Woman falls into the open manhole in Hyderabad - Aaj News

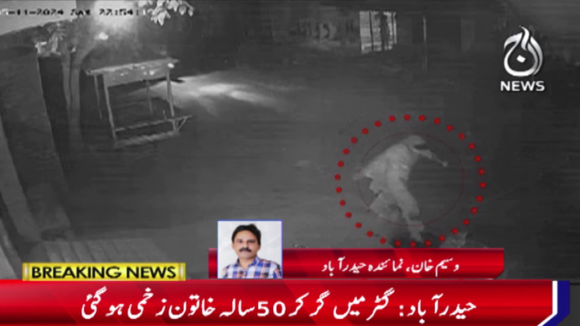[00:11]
وسیم خان آگاہ کیجئے گا زخمی خاتون کے حوالے سے کیا بتایا جا رہا ہے جی بالکل حیدر آباد میں اس وقت کھلے مین ہول لوگوں کے لیے سزا بن گئے ہیں گودشتہ رات بھی پچاس سالہ خاتون نجمہ رات کے وقت اپنے گھر کی طرف جا رہی تھی مین شارہ لطیف آباد نمبر سرسکی وہاں سے گزر رہی تھی کہ اچانک کھلے مین ہول میں جگ گری ہیں آج یہ نیوز کو سیسی ٹی وی فوڈیج بھی محصول ہو گئی ہے جس میں دیکھا جاتا ہے